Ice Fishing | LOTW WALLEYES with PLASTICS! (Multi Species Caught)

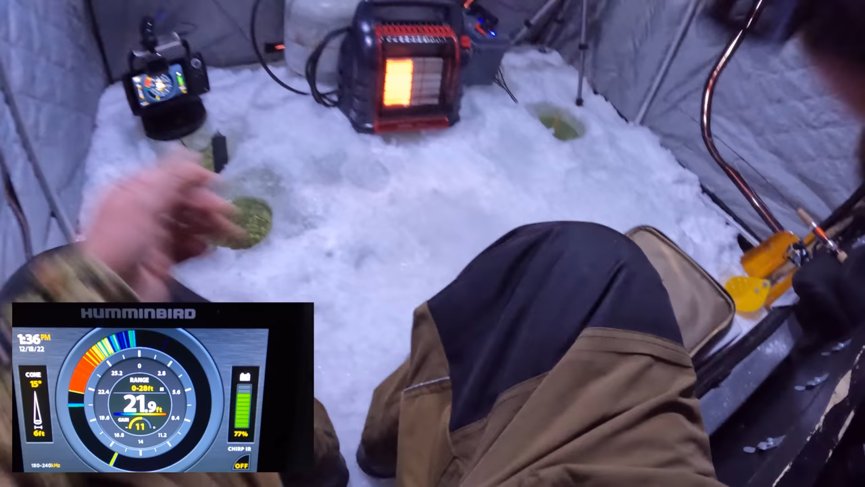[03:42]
On screen: depth 21.9 ft
I should have tightened up, squeezed down a little bit. I mean, he charged up at that war pig. This might be a little bit too aggressive for him.
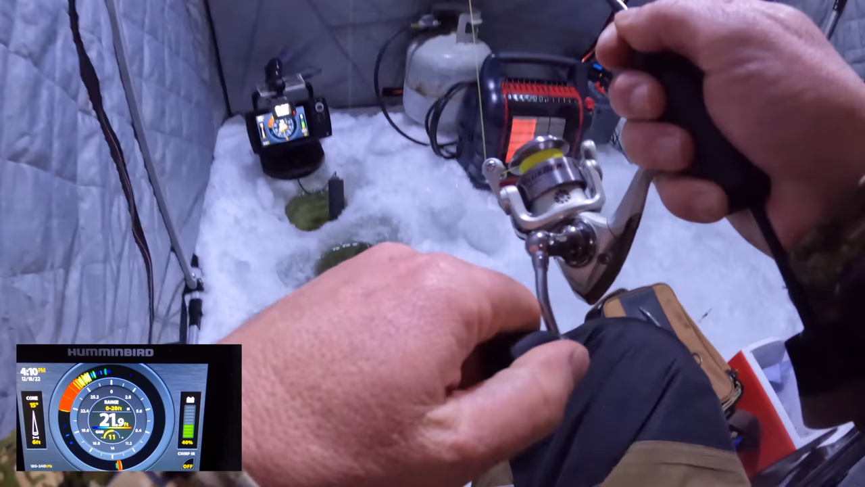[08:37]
Mark appeared on the bottom. Just kind of sat there and I was like, oh, I'll try work him a little bit. Boy, I lifted that crappie magnet like 2 inches and smack.
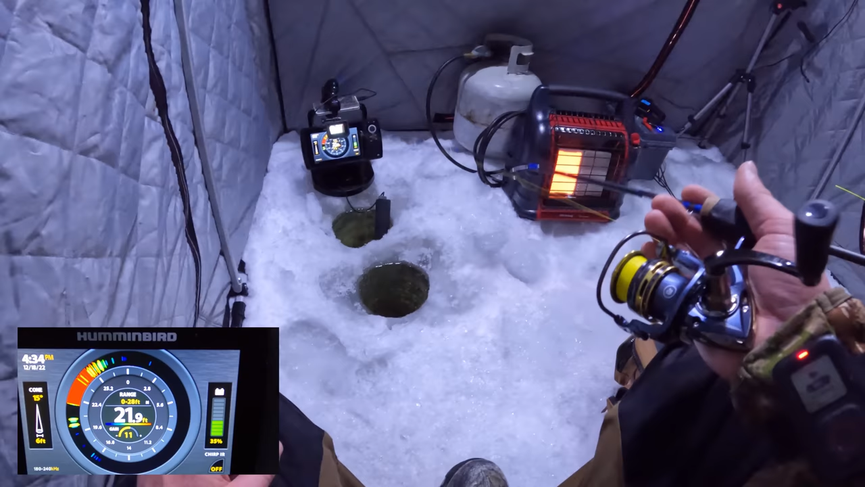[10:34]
On screen: depth 21.9 ft
He's still a little interested in it, chasing it up a little bit. Just get him to not set the hook like I got a whale down there like I just did.